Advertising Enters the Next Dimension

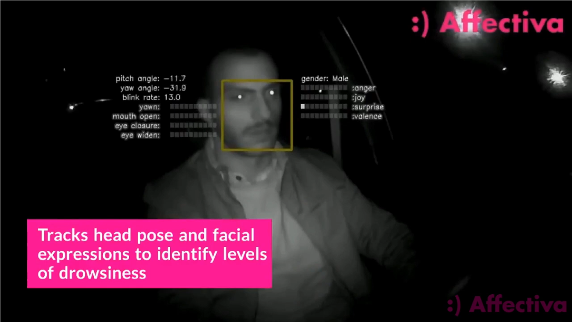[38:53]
computer vision solutions allow computers to monitor what is happening in the real world. An example of this is demonstrated here from Boston-based startup Affectiva,
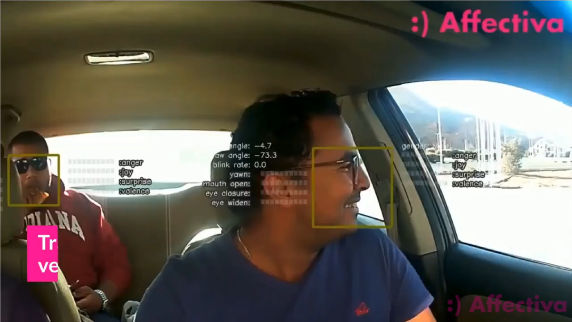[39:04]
whose technology leverages sensors to monitor a person's voice and face to derive demographics, engagement, and their assumed emotional state. What you're seeing here on the screen is Affectiva's automotive AI solution,
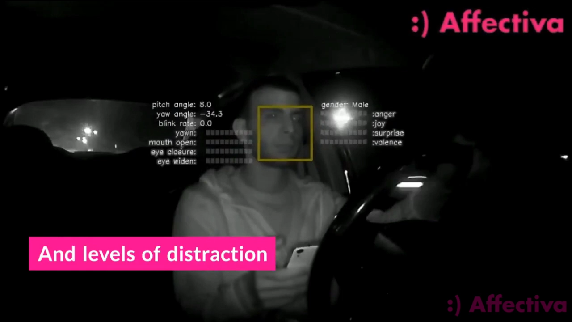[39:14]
which is able to track multiple people and vehicle, detect head pose and facial expressions, to identify levels of drowsiness and distraction,
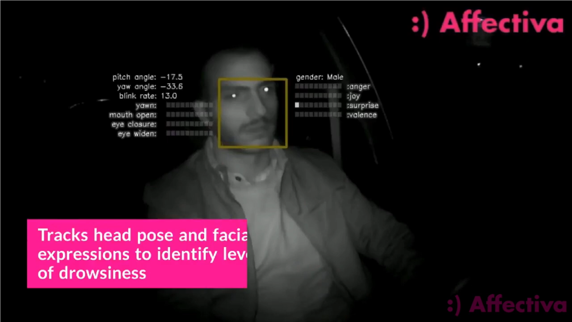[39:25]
and also detect expressions of joy, laughter, anger, and surprise.